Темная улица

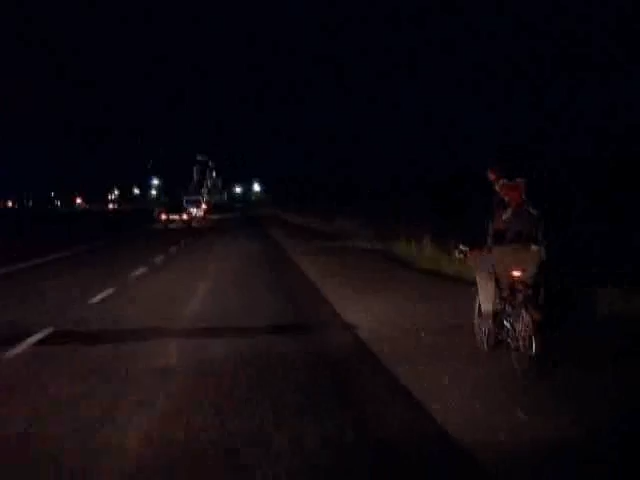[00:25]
Период полярного дня в нашем городе прошёл. Темнеет рано, а на улице Ватолина освещения практически отсутствует.